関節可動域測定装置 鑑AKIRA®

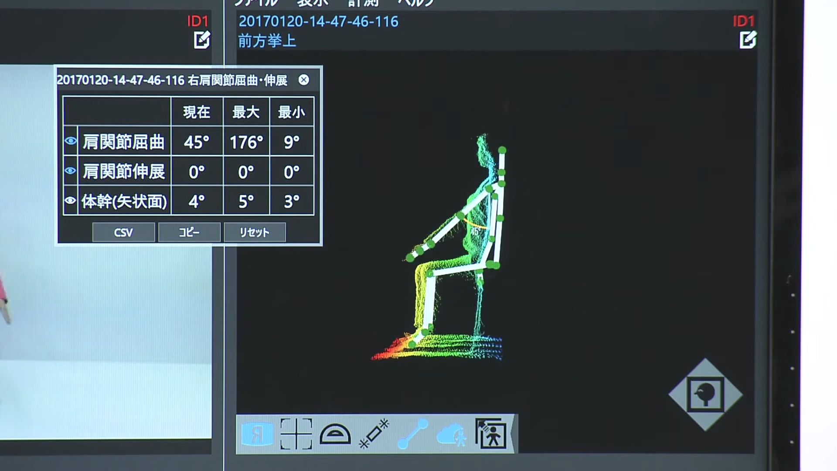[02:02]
トラッキング機能を用いることで関節の移動軌跡を任意の方向から視覚的に確認できます